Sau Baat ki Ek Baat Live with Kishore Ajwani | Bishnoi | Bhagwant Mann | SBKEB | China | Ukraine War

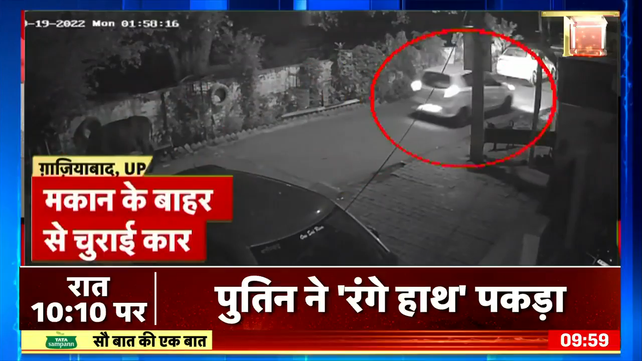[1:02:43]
दिल्ली के बाज गाजियाबाद में चोर एक मकान के बाहर खड़ी कार को लेकर परार हो गए